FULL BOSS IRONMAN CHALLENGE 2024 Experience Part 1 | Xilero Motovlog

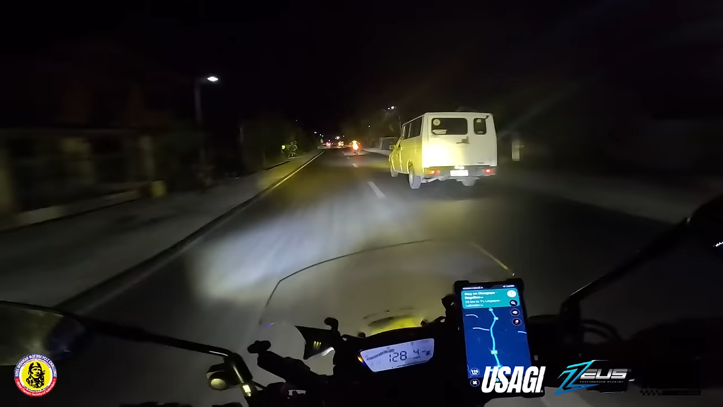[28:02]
At magkakasama nga kami nila Dada. Ayan. So nauna si Dada, pangalawa si Vlad, tapos si Tio, pangatlo. Ako yung nagkahuli ngayon. So papunta pa rin kami sa checkpoint 1 nito. Nandito na kami banda sa Swal. Overtaking.
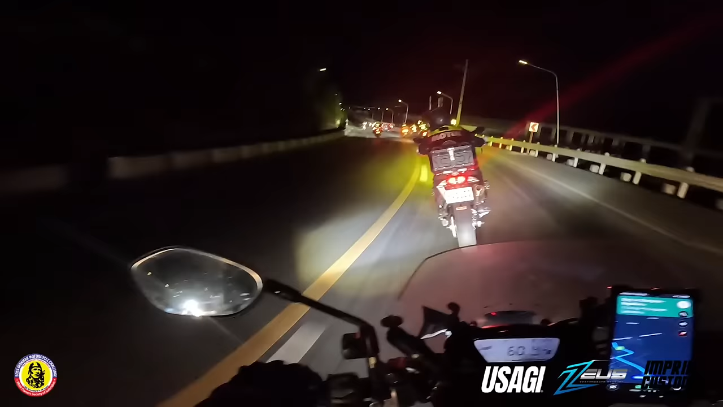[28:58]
Pakibilisan. So, malapit na tayo sa checkpoint 1 guys, 2.5 kilometers. At ito, medyo nagkakaroon na ng build up. Nandito tayo ngayon sa Lingayen. At ang first checkpoint ay sa Lingayen Capital Grounds. Yan. So, ito yung
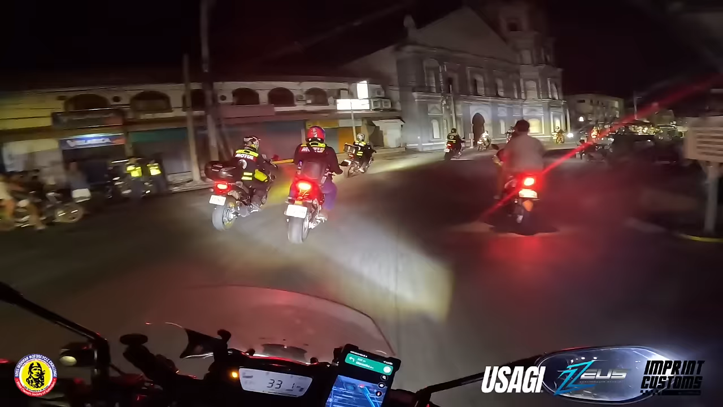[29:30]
palengke ng ano, Lingayen guys. Medyo nagkahiwalay ulit kami nila Da, kasi medyo mabagal yung iba nating kasama. But anyways, malapit naman na yung checkpoint. Yun.
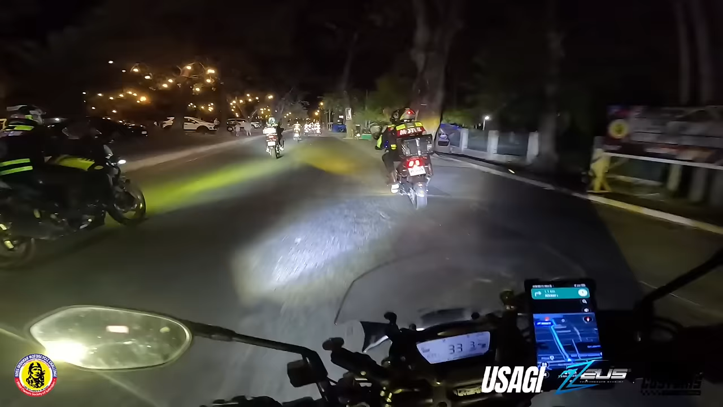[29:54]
Ang problema eh, nahiwalay si Uber. Ito na yung checkpoint number 1. Slow down.
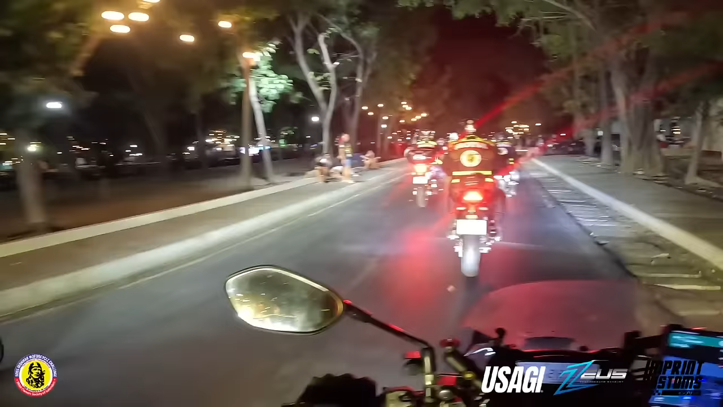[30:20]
Okay, ang daming taong naghihintay dito. So first checkpoint. Ayan.
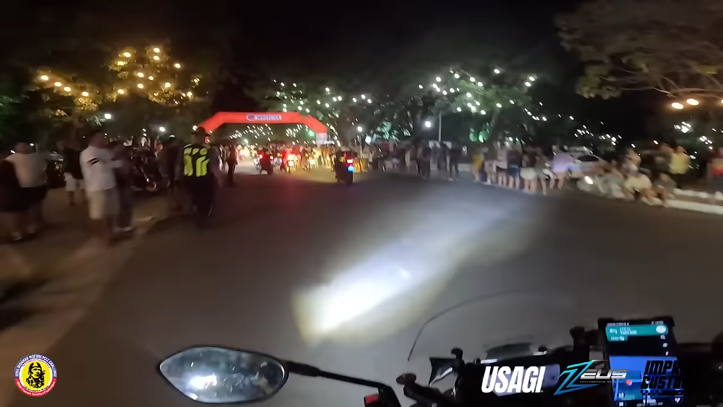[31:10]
Okay, so ito na ang first checkpoint guys. Napakaraming tao, napakarami nang nag-aabang. You know,
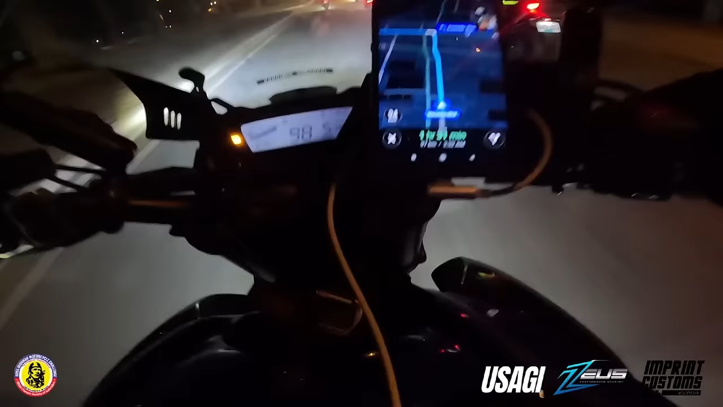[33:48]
So 97 kilometers to Bactotan's Farmers Market. Alright, backpack guys.
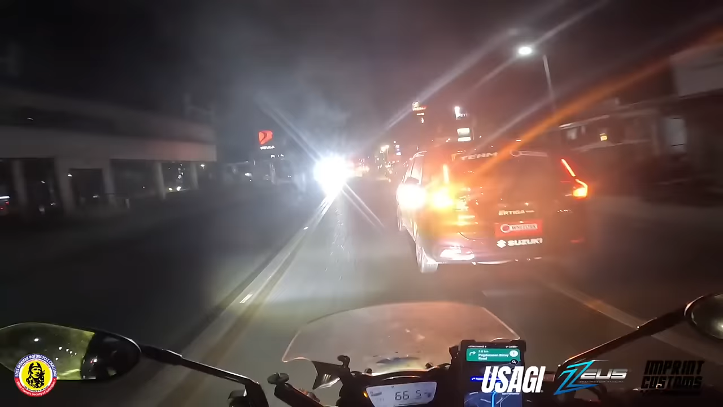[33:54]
Alright, so nandito na kami sa San Juan La Union. At ang next stop na namin ay Bactotan Farmers Market. So kanina pa kami bumabakbak at nahabol na nga namin yung buntot ng linya. Pero bakbak pa rin kami ng bakbak. It's about 12 kilometers sa Bactotan Farmers Market. Nandito kami sa town proper dito sa San Juan La Union.
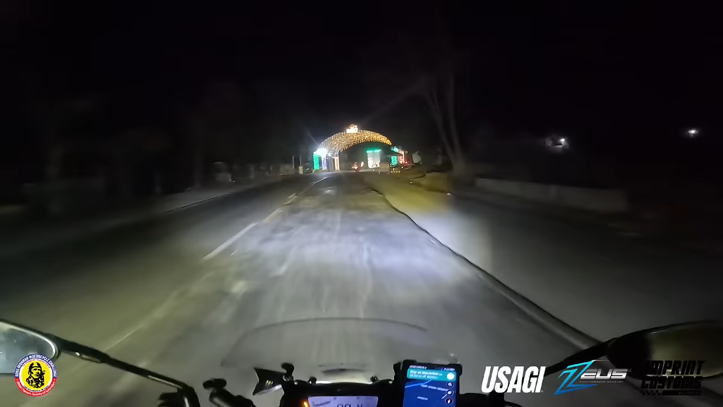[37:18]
Hindi na kami nakahinto dahil medyo mabilis tayo sa takbo natin kanina. Ayan, so diretso kami Canton sa third gas up namin. Dito na kami sa Narvacan guys, at pag-astin na kami kanina sa Canton.
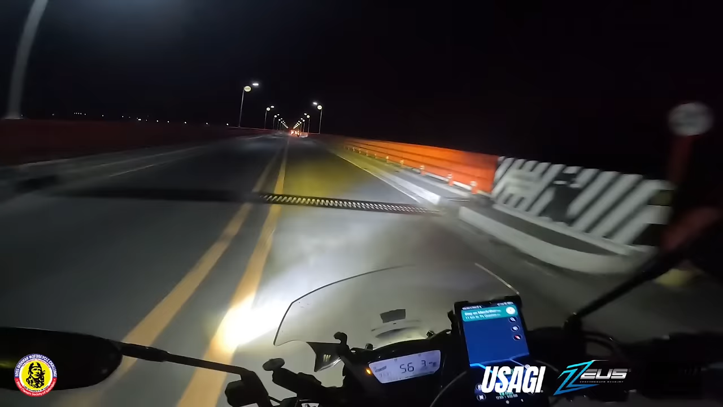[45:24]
Nandito na tayo sa mahabang bridge dito sa Bigan. Ito yung dun yung nawasak na bridge nung bumagyo.
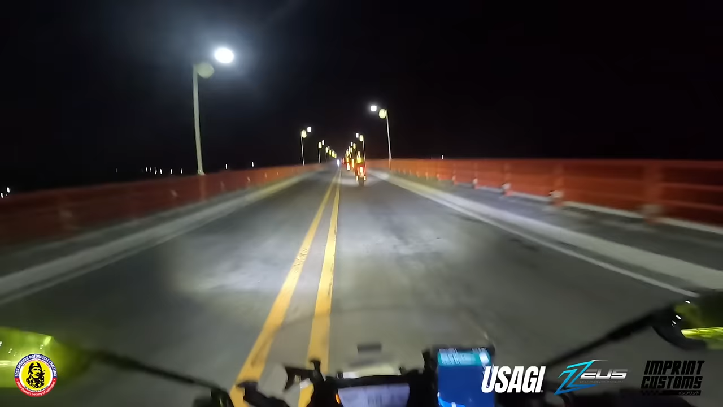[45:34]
Daming rider dito. Ano meron? Overtake muna kami, guys. Thank you. Up, kami muna.
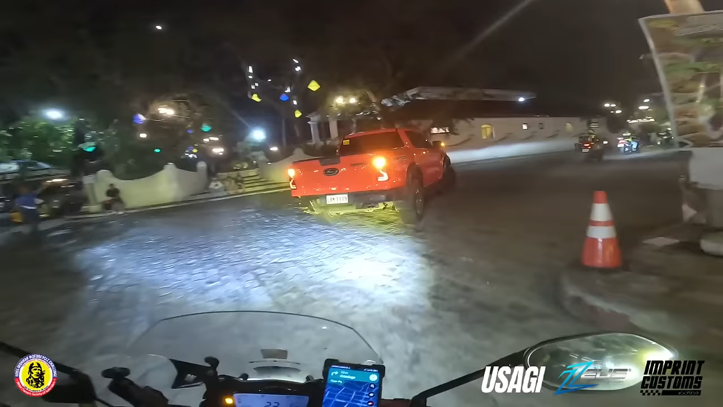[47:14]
So, nandito na po tayo sa Plaza Burgos.